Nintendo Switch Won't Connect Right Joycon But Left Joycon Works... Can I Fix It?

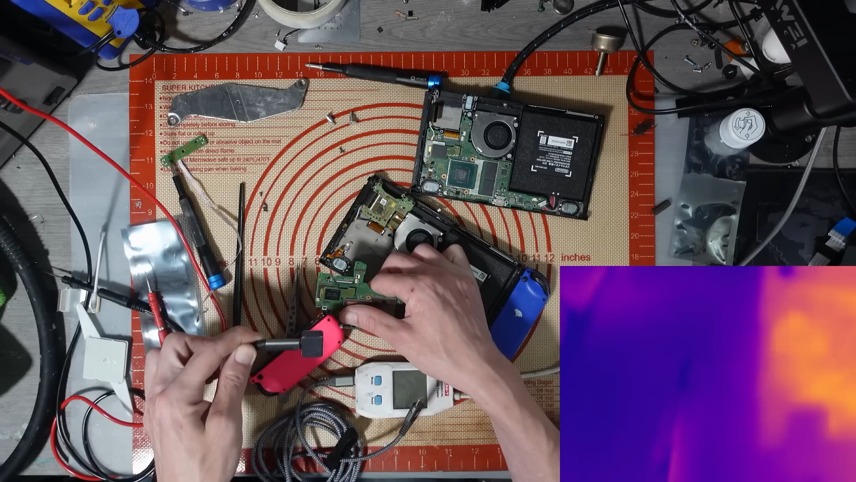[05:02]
p2 pro thermal camera brilliant bit of kit i'll get a lot of questions asking what thermal camera i use so check out the video description you'll find a link to it there and we're giving nothing showing up at all in terms of heat so you can see the board is on based on the heat we can see that we've got some heat around there uh not much heat because it's not really doing much other than sitting idle on the welcome screen well there are no signs of any shorty components let's have a look under the microscope shall we whoops